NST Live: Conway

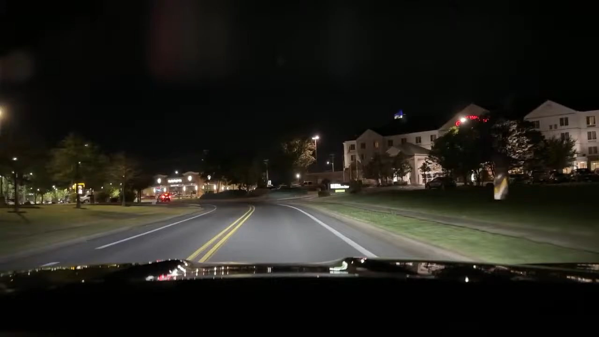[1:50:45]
right here is kind of like Hotel Row, but there's some retail over here too. So we're gonna see if we see some folks loitering around here. Maybe. It's kind of late for retail though. It's pretty much all the shops. It's 11 o'clock central now, so most of the places are closed. That Buffalo Wild Wings is hopping though. Goodness, look at this parking lot. They do a lot of sports. Okay.
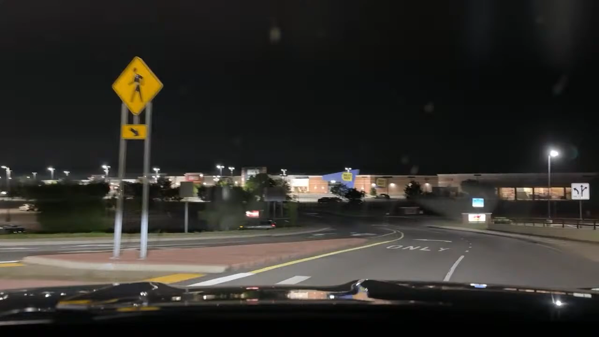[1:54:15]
You take care of your stuff and it will last. That's true. Go all the way down to the red light and then there's a gas station. Satterfield's, it's a Satterfield's. I think I know what's then. Yeah. It's probably like a 24-hour gas station there, right? Uh-huh.
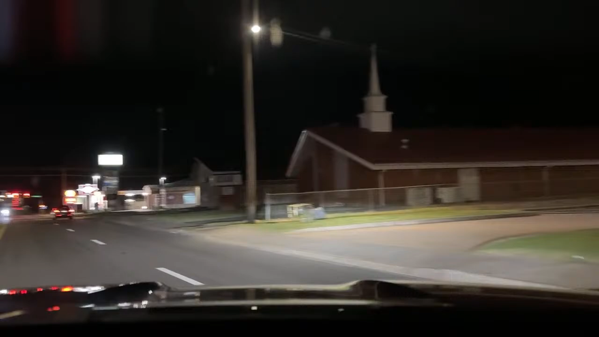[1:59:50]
Okay. Oh, that's a Shell. I thought that was a Bear's Den. Well. It must have changed because it used to be the Bear's. No, it still is. Okay. It still is. You see anybody? I do not. I don't either. I am going to use there. I do. Oh, that's a bear. I thought that was somebody standing there with a bag on. You see that that's right there? That's the bear. Yeah. That's the bear. Yeah.
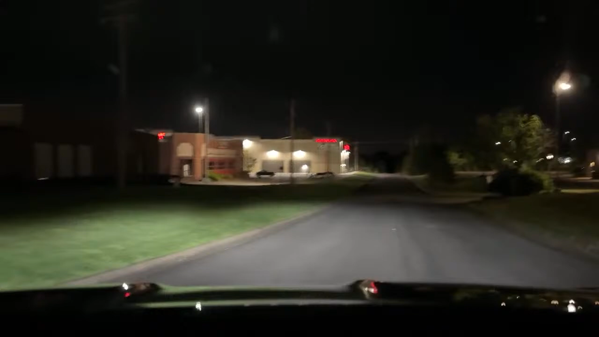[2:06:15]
They were at this restaurant right here. I saw them sleeping under the overhang there. Okay. We have unknown travel at number 3, Chesapeake Road. Let's just see. You want to roll your window back down? I just did that for the freeway noise. Possibly break the window there. They were right here the last time. Sleeping right there. I think
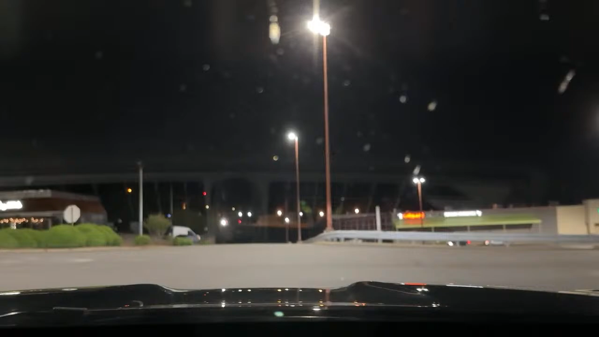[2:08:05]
There used to be a great restaurant right here. It was called Grandy's. They were right there. Really? Whatever that El Alcapuco is. Do you remember that? I don't remember Grandy's. They were delicious. They were like a Dixie Cafe kind of. Remember Dixie Cafe though, don't you? Oh, I love Dixie Cafe. Oh man, I know. They're gone now.